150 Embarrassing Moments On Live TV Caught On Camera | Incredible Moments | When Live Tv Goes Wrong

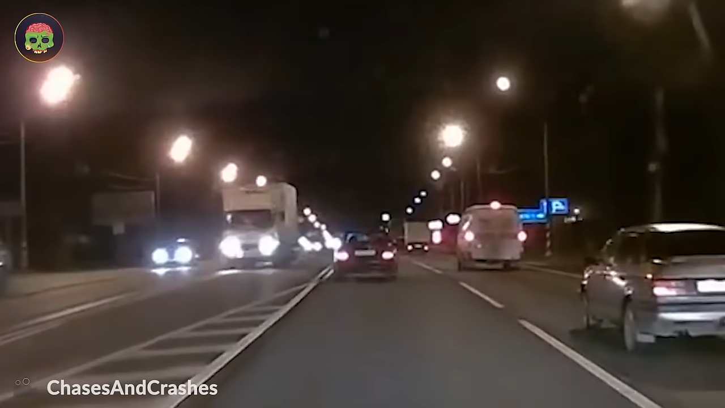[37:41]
Still not satisfied with his lane, this driver decided to conquer other roads.